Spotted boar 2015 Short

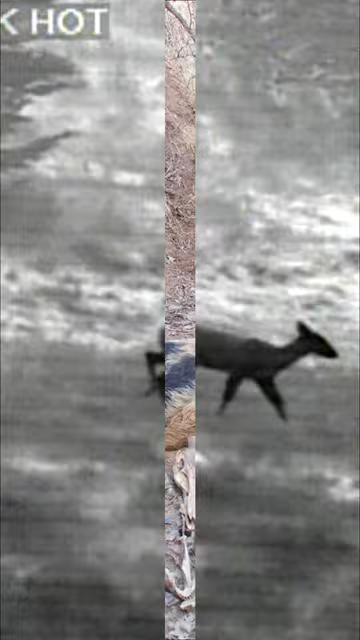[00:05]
I thought I would use YouTube Shorts to take a look at some of my previous hunts. Here I am in North Texas in January of 2015,
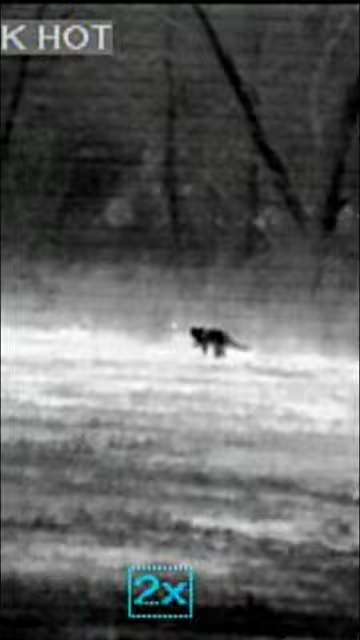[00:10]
hunting at a ranch called TBR, watching some of the wildlife.
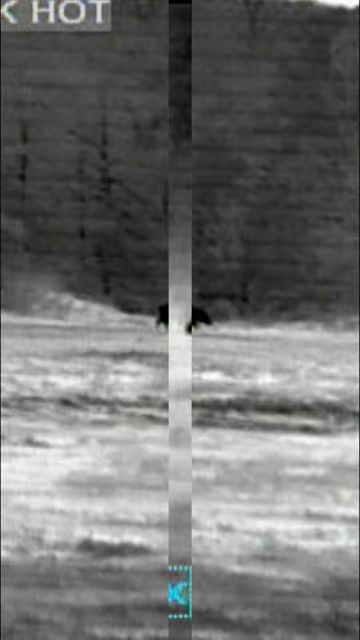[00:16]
After a while, I finally had a hog come in on the far side of the pasture.
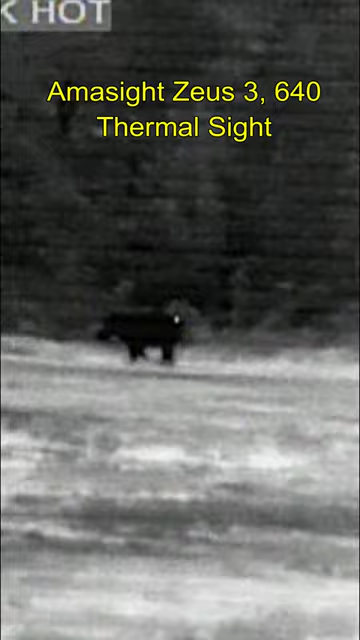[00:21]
I'm getting video through my honor site Zeus 3, 640 thermal weapon site, it's now quite old school.
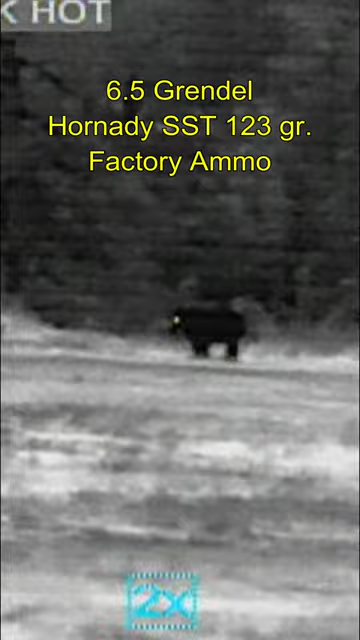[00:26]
I'm shooting my 6.5 Grendel with Hornady SST-123 grain factory ammunition.
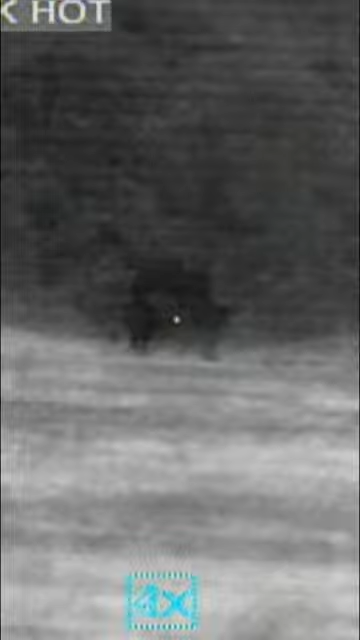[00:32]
Alright, he's over here by the edge of a creek and I'm afraid he's going to disappear over the edge, so I'm going to go ahead and take my shot right here.
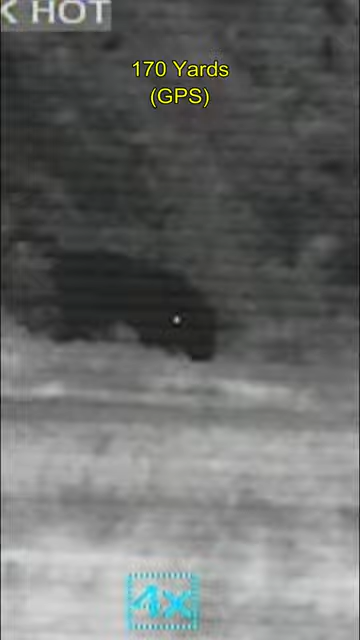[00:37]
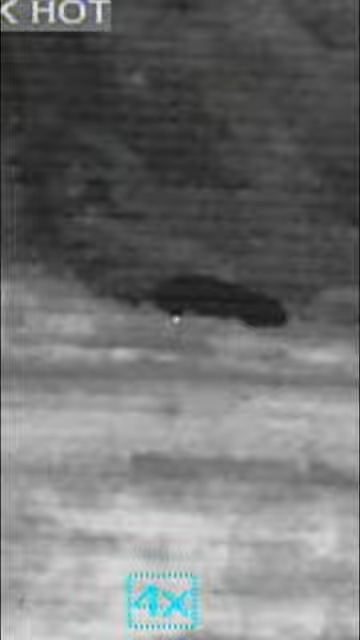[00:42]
And my fears weren't unfounded as he goes through the curly shuffle, eventually he does kick himself down into the creek,
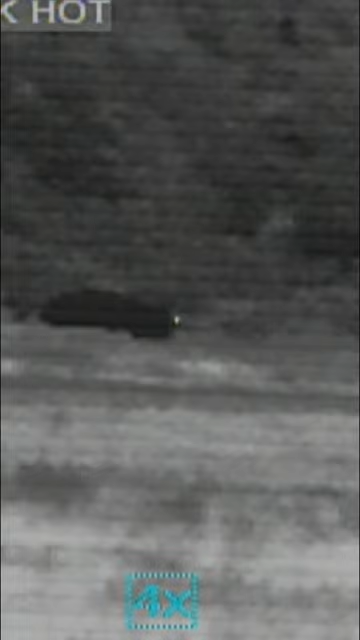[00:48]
where I found him the next morning, and he turned out to be a 135 pound boar. So I'm going to put him through theヤ that's over. Let's go.